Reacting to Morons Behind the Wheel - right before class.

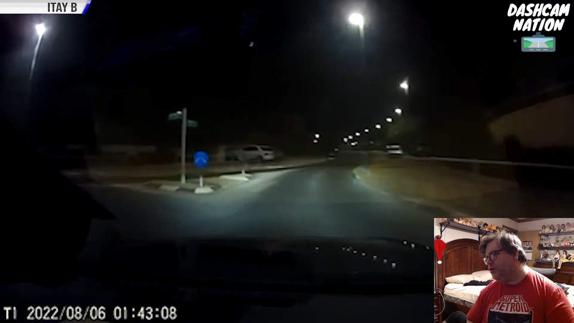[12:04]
whoa whoa dude officer probably used his phone while pulling in the roundabout later blaming
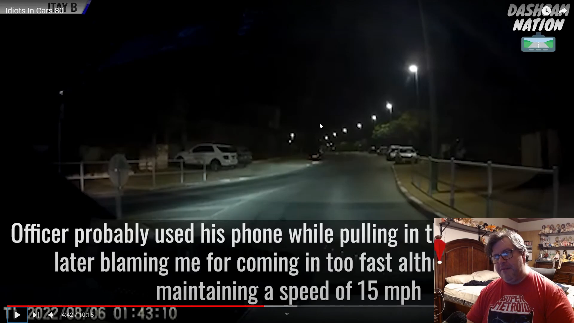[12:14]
me for coming in too fast although I was maintaining a speed of 15 miles per hour well yeah he shouldn't have been on his phone but still like I said before you know when you see flashing lights you know you give them top priority you get out of their way you let them pass now this I'm not too sure about that's oh boy
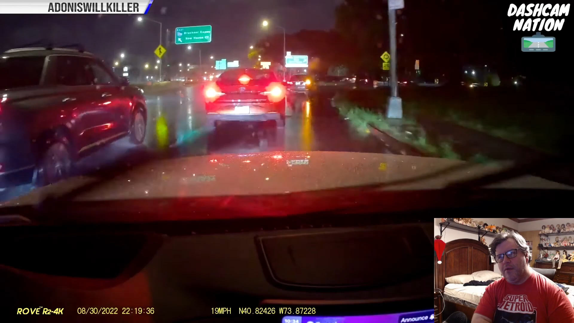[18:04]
driver's lost he's lost yeah he's lost and now here comes this guy road rager